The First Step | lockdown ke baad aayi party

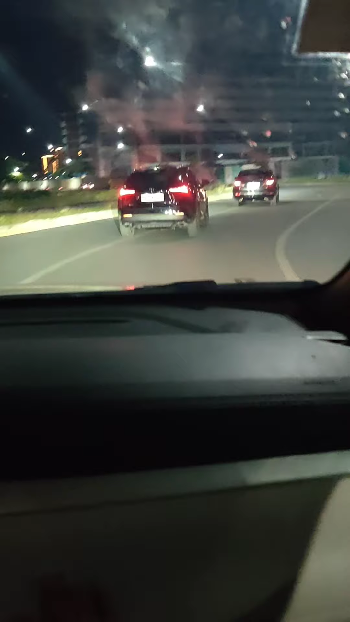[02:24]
हमें हमारे फ्रेंड्स रास्ते में ही मिल गए हैं, तो ये आगे वाली कार उनकी है।